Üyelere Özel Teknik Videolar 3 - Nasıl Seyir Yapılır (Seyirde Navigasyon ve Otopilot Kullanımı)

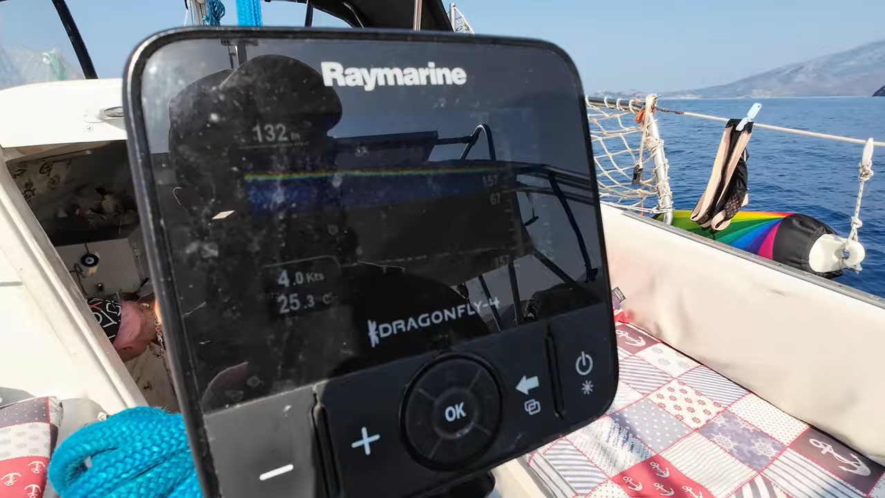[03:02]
On screen: water 25.3°C, speed 4.0 kn
Zaten engel. Arkadaşlar soruyordu da hani. Öyle bir şey yok yani.
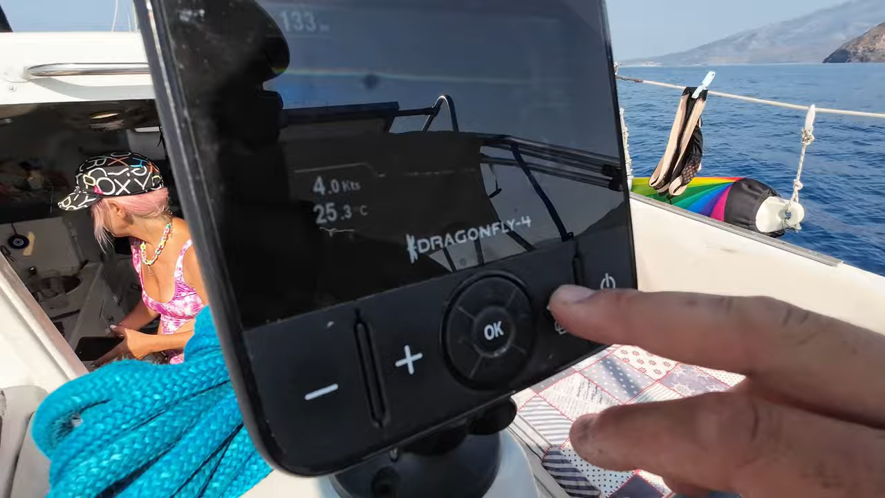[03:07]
On screen: water 25.3°C, speed 4.0 kn
Kayaları, kuyaları falan gören yok. Kendin yapacaksınmış.